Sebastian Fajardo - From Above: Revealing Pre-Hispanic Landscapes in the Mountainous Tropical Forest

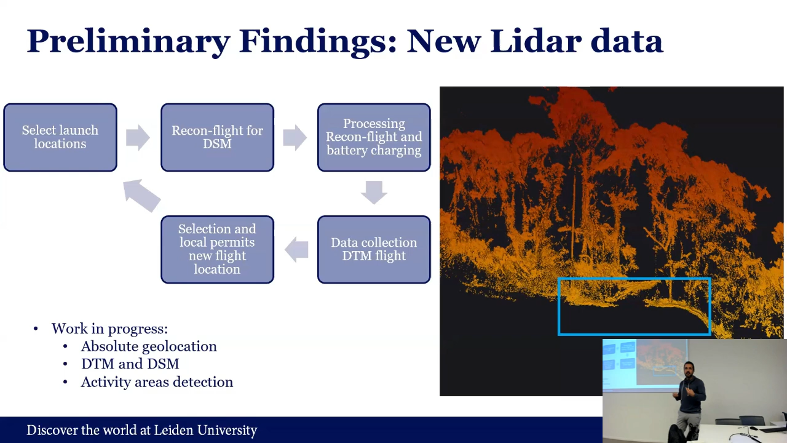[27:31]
or two square kilometers with this. So, it's fairly, uh, fairly fast. Uh, and I think, once you get it, in the mood, or, or in the flow, you can get much, much more, more, more, more area collected, uh, in, in one less time. from the United Finders, about the legacy LiDAR data, this is again, the Juna, this are, this is an image of the features that you see also, uh, without canopy, but some of them that are below the canopy, you actually can see them very easily. so, this is good, because, the theory, if we can see it with our own eyes, it's probably, be able to detect them, uh, automatically.